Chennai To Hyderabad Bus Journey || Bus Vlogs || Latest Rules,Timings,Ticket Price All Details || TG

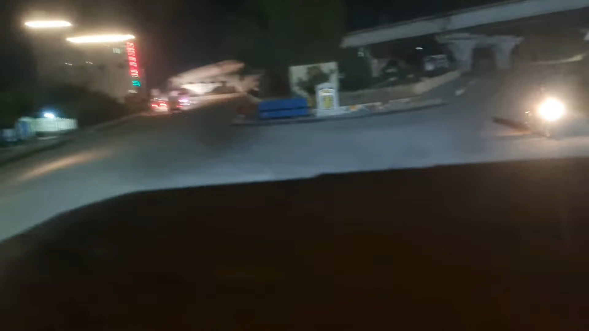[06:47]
ఇదంతా మనకు నల్గొండ చౌరస్తా, ఆ బైపాస్ నుంచి ఇట్లా కిందికి వెళ్ళి అయితే వెళ్తున్నాం.